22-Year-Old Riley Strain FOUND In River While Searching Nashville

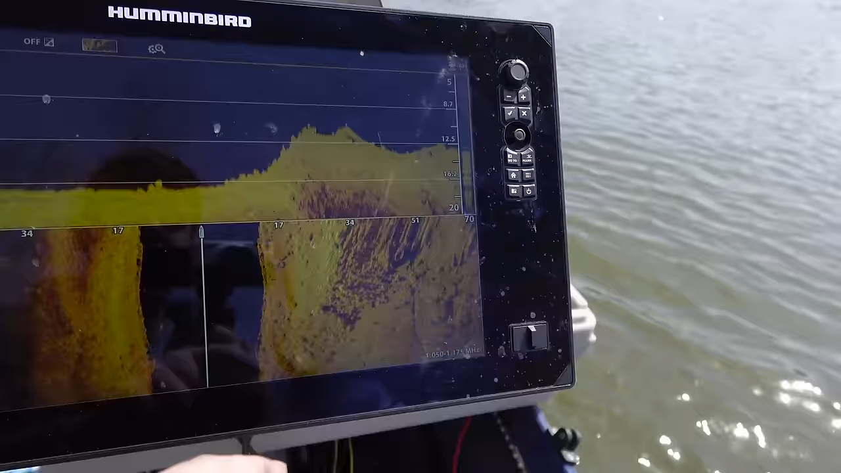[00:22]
trying to find out what happened to his son as it's been about a week and a half,
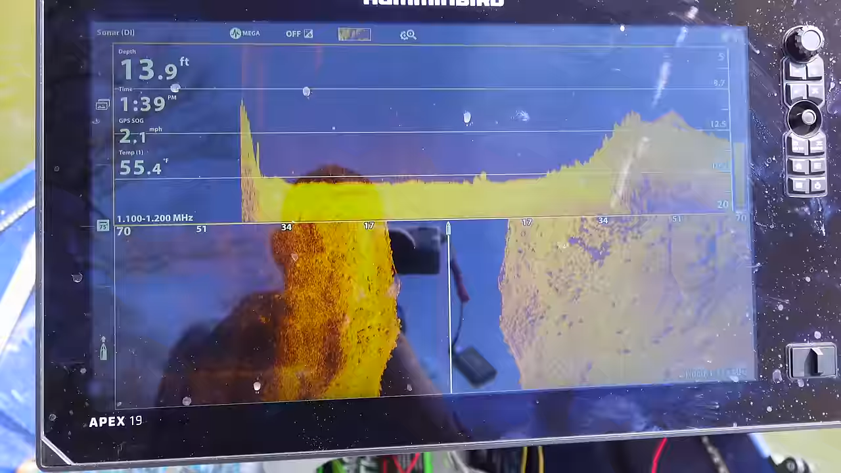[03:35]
On screen: depth 13.9 ft
Right now it's about 14 feet. Looks like it's dropping but you can see a whole lot of debris right there on the right.
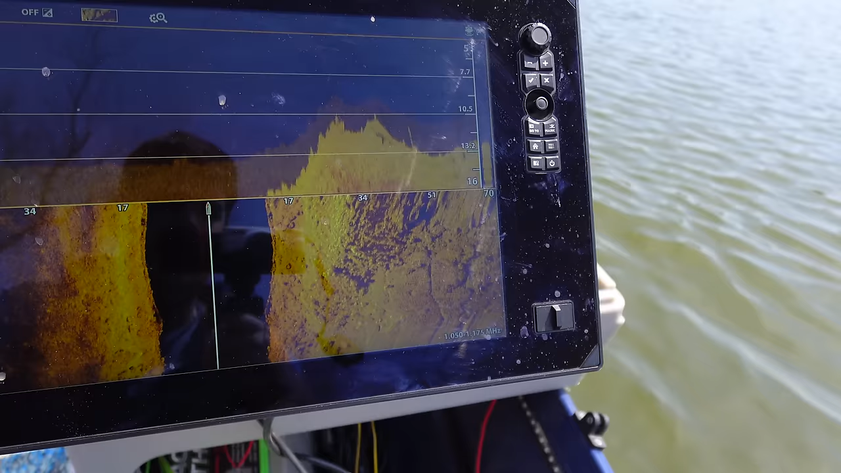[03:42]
These are a bunch of sticks and logs and rocks and things like that.
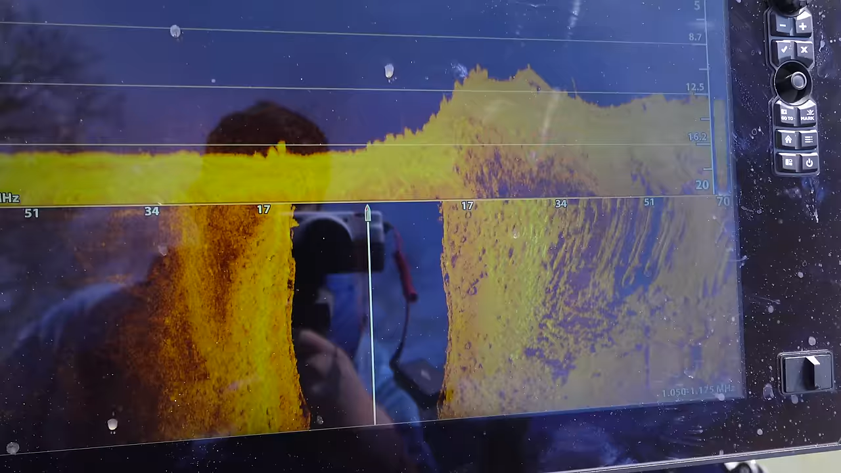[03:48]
Looks like we're going over a lot of it actually.
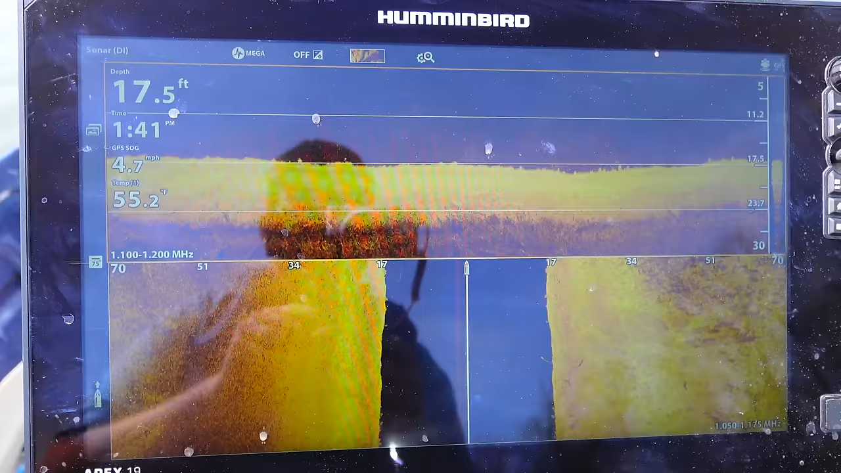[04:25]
On screen: depth 17.5 ft, water 55.2°F, speed 4.7 mph
So if you're new here I'm going to give you guys a little bit of a sonar overview.
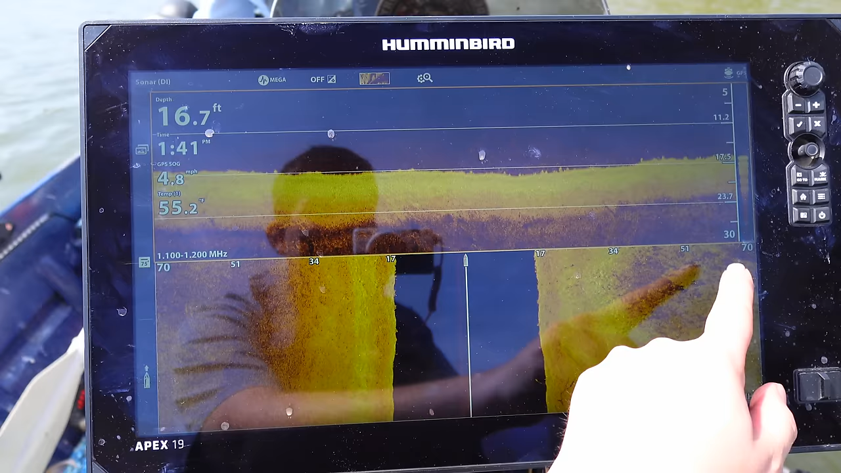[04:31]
On screen: depth 16.7 ft
We are scanning 70 feet to the right and 70 feet to the left.
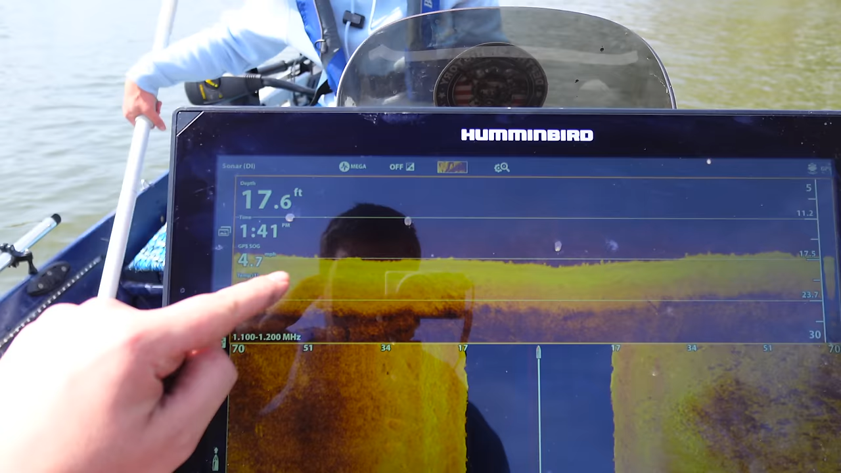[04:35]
On screen: depth 17.6 ft
This is our down scan right here and you'll basically be able to see everything that's on the bottom of the river.
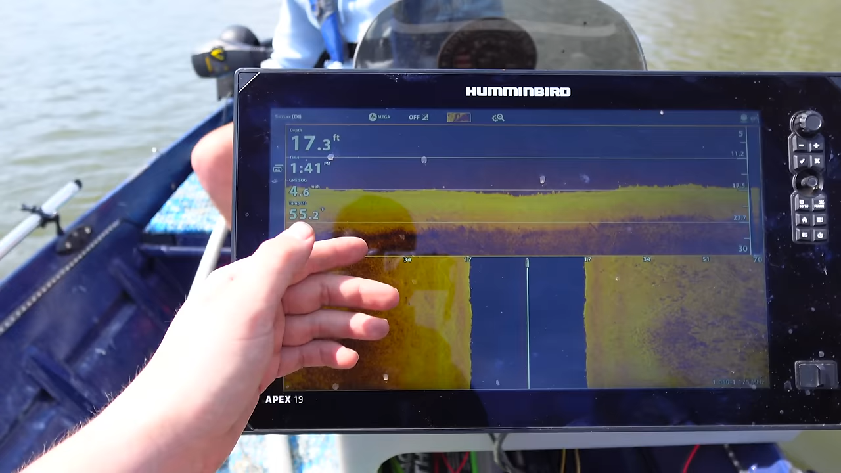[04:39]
On screen: depth 17.3 ft
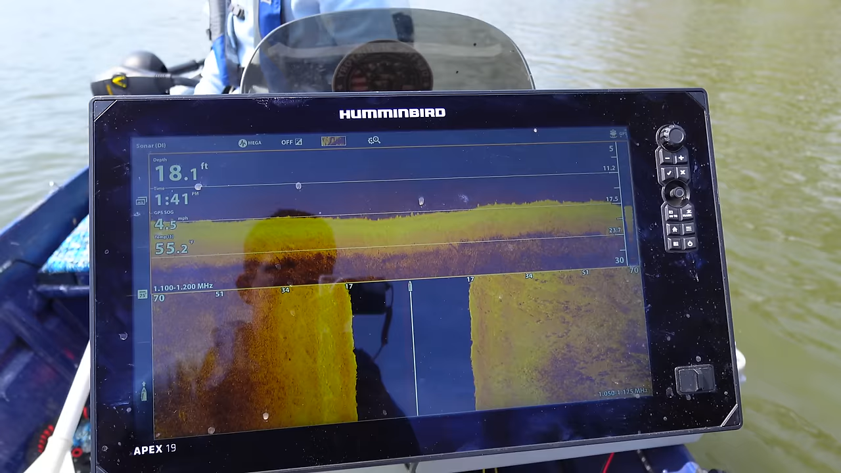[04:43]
On screen: depth 18.1 ft
We're getting a pretty clear image today and it looks really great. You can see the depth is 18 feet.
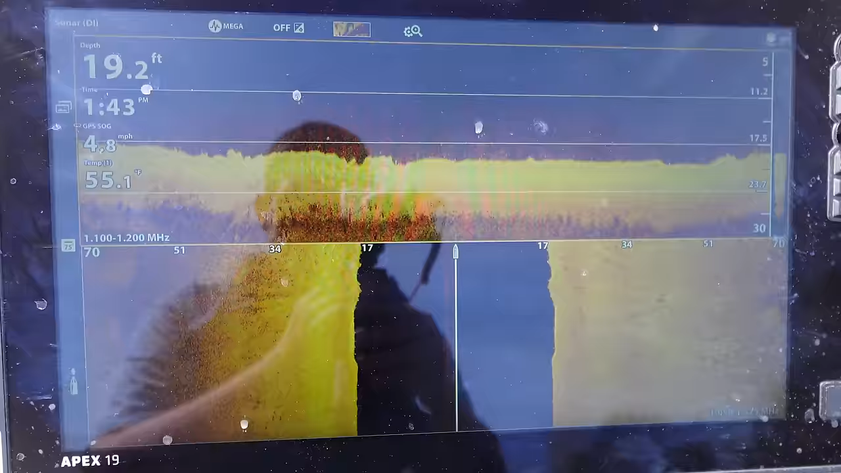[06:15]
On screen: depth 19.2 ft, water 55.1°F, speed 4.8 mph
Alright so I'm looking on sonar it's about 19 feet here. I'm getting a really clear image of the bottom.
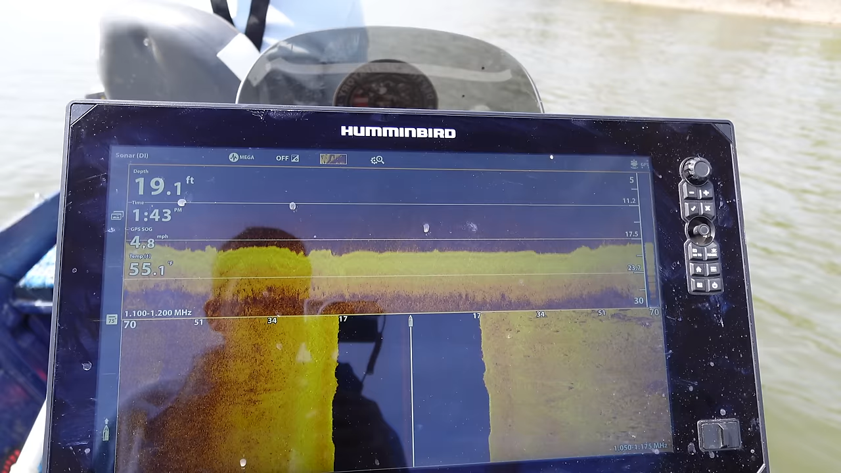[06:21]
On screen: depth 19.1 ft, speed 4.8 mph
Haven't really seen much other than some debris.
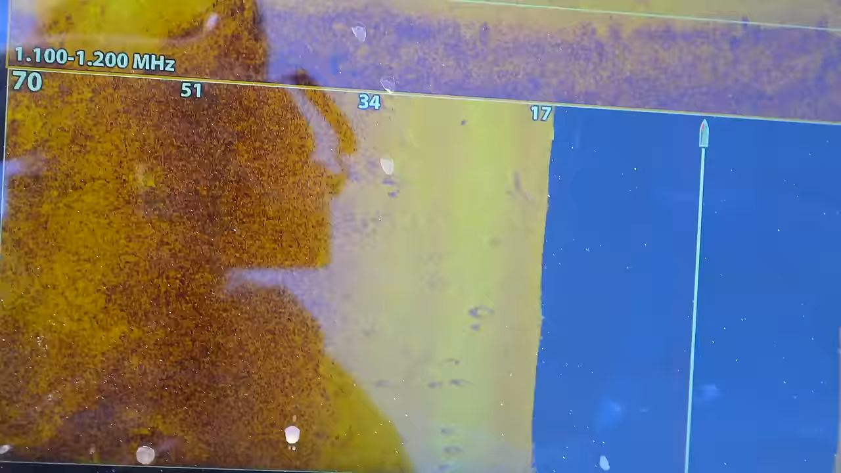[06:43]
Alright you can see right down here there's actually a bunch of tires on the bottom of this river.
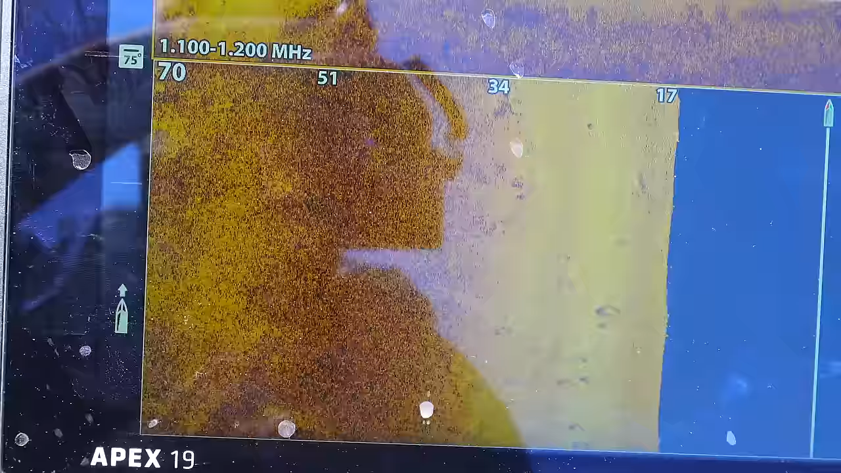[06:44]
You can see them all right here at the bottom
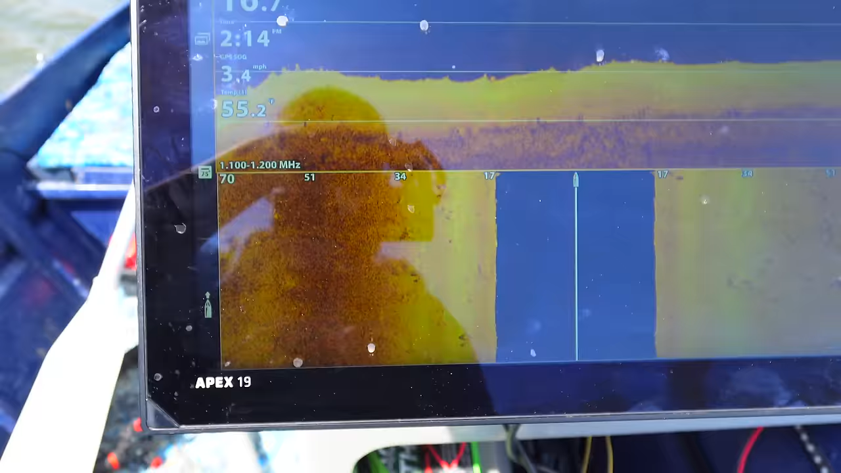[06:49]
On screen: speed 3.4 mph
and they keep on going on the side of this river. You can see them right here but right now
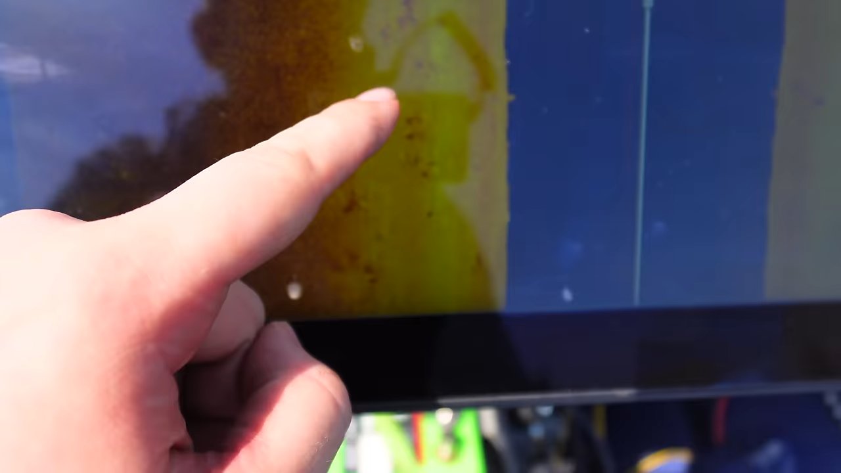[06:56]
the depth is uh it's it's not too deep.
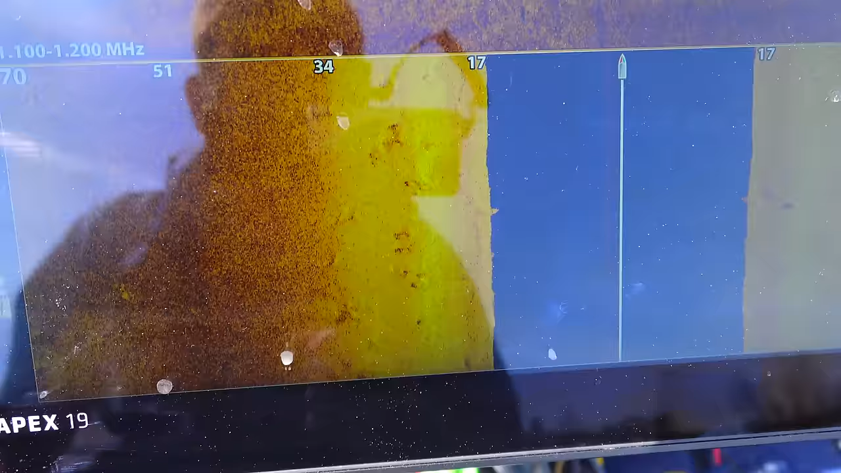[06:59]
Right now it's about 17 feet. We're right next to the riverfront park so this may be a good area for us to search and we're going to continue downstream